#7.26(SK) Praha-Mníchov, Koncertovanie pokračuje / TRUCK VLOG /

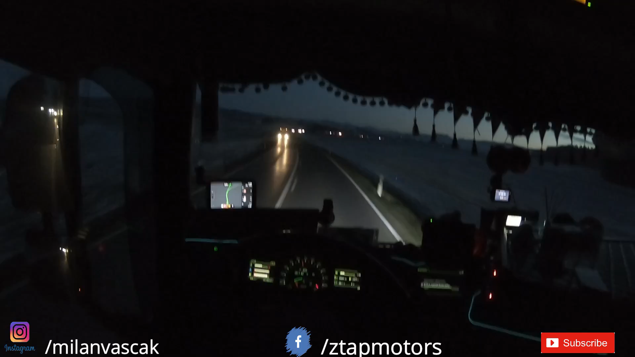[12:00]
Takže už som na nemeckej Bundesočke. Pred malou chvíľkou som zišiel z diaľnici. A pozerám, že ak sa rapidne ochladilo 1 stupeň. Svieti mi tu vločka. Tie polia sú také popraškované snehom, jak s praškovým cukrom trochu.
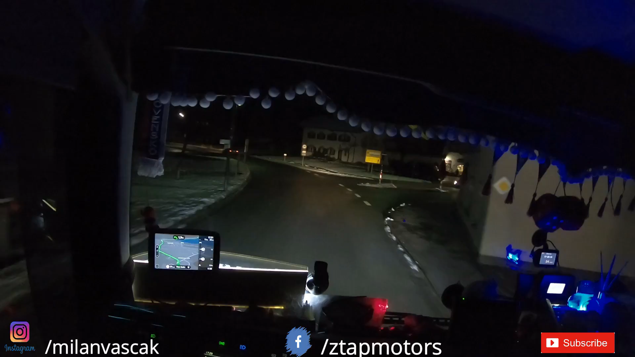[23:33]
Zákaz na 7,5 tony od 22. do 6. Takže nočný zákaz na 7,5 tony tu je. Od 22. do 6. rána.
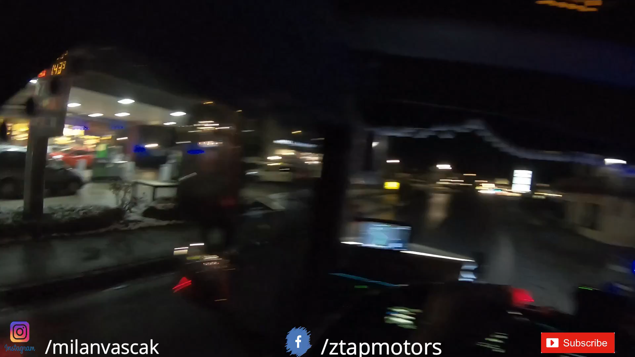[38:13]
Treba sa občas previesť aj po takýchto cestách. Samý hotel. Toto bude taká lokalita, dajaká dovolenková, alebo jaká. Taký rezort. Sú dajaké vlajky, hotel. Sú dajaké obchodiaky. Ideme rovno. Červená. Majú obchody s oblečením.
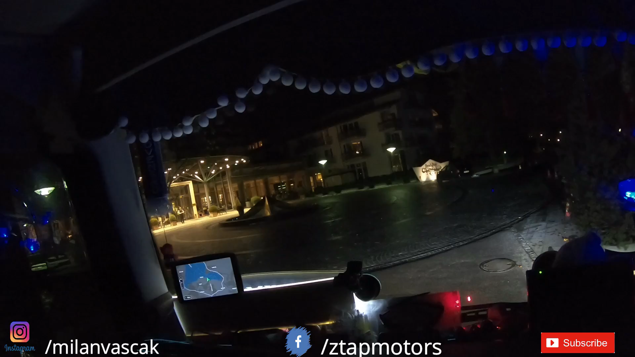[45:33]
Už vyšiel vonku nejaký typek. Ale mne sa nechce ísť tam.